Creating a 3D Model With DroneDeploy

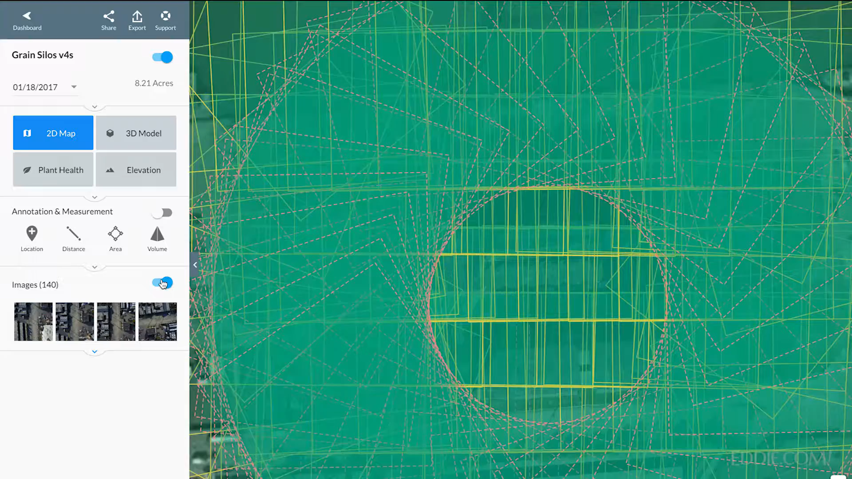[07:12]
basically give you a visual representation of all the photos that were taken to create this.
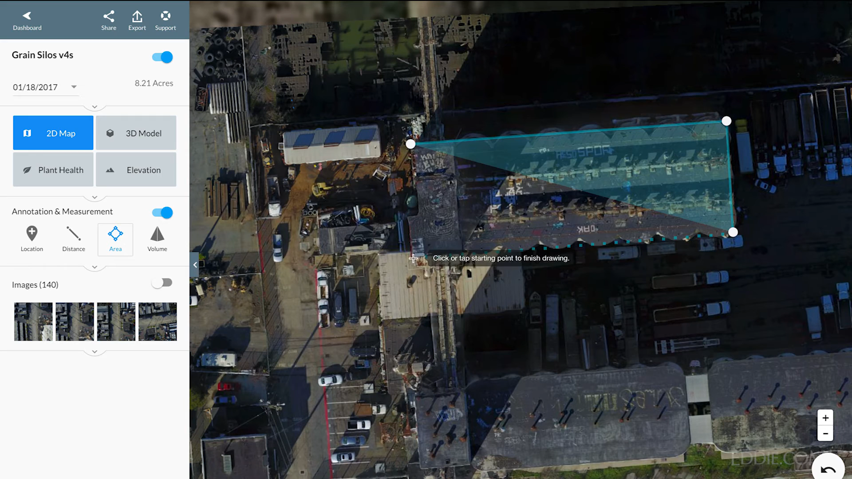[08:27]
And that tells me that the area covered is roughly a half an acre.
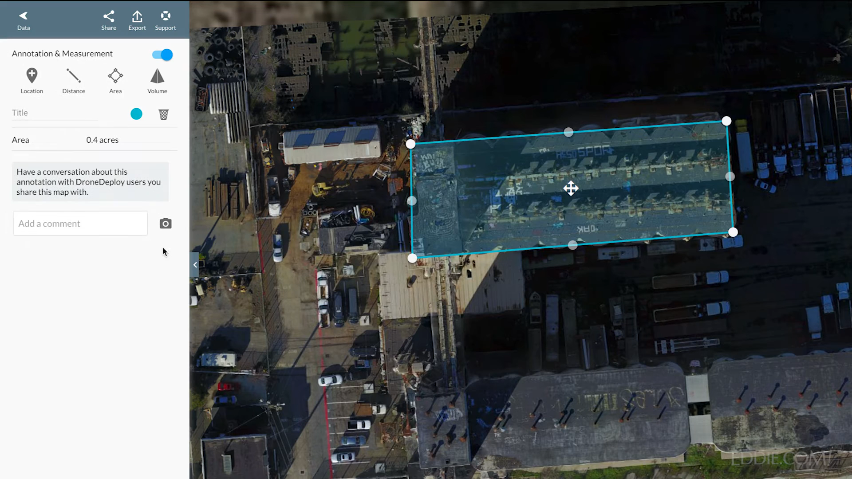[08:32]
Pretty nifty. All right. So that away. And then volume as well. Oh, actually, that's a paid feature. I don't have that. And then location. Oh, if I wanted to make notes, and location is used if I wanted to make notes,
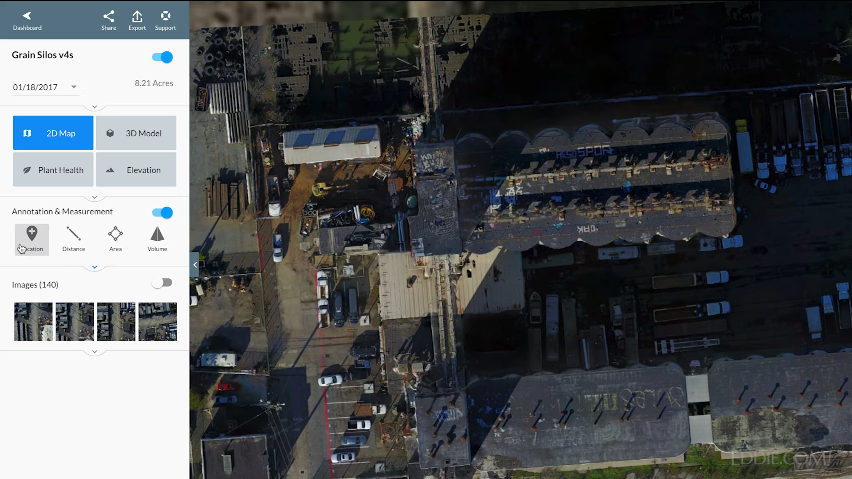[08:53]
let's say I could say, you know, let's see right here, say, call that top of top of silo.
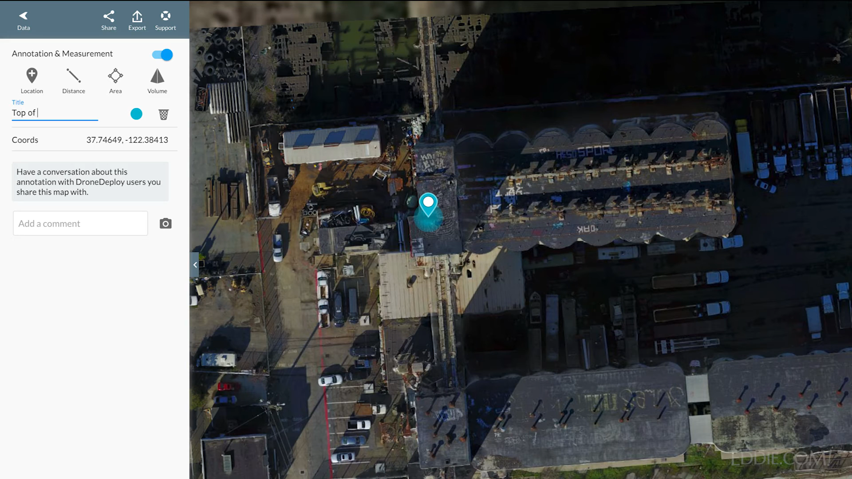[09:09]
And then, so it's just kind of a way of annotating the model and putting notes there.
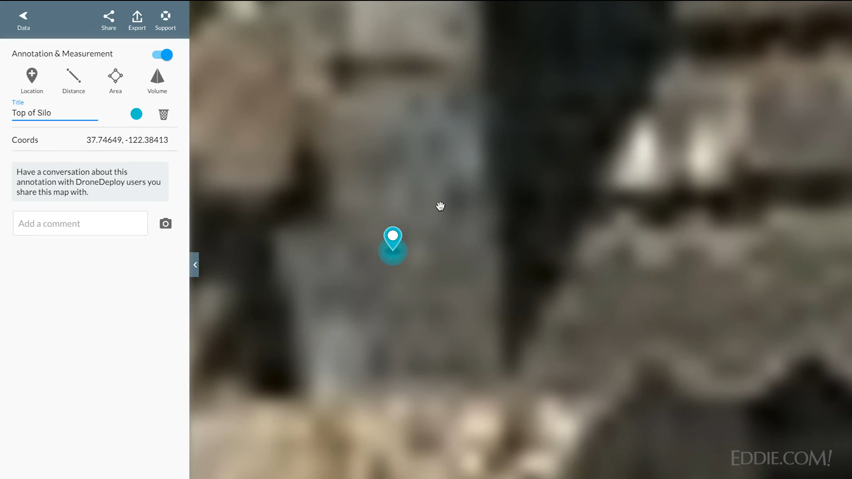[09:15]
So there's also plant health and elevation, which are pretty cool features, but they are paid features. I am using the free account, which is available to everyone. So I'm not ready to upgrade. But if I were, those would be cool features to use.
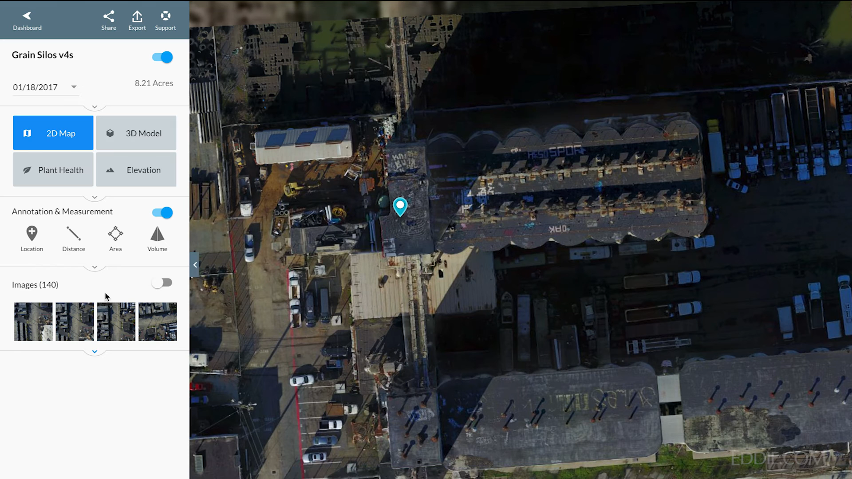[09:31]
Probably not specifically in this environment, but, you know, certainly other areas like quarries or areas where you want to really kind of figure out what the elevation is across a hole in the ground.